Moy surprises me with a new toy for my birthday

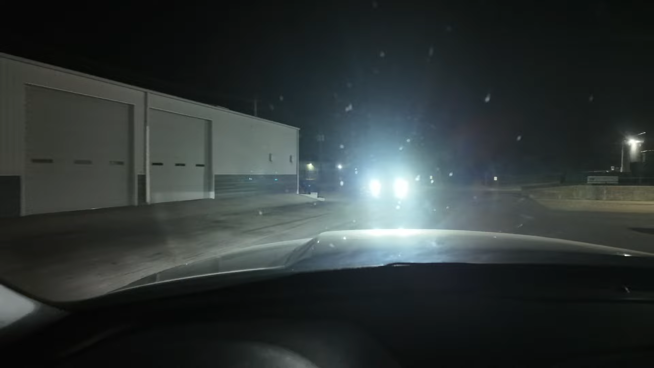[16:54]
Jeez, can't see nothing. Let me pull up. I'm gonna pull up in the back.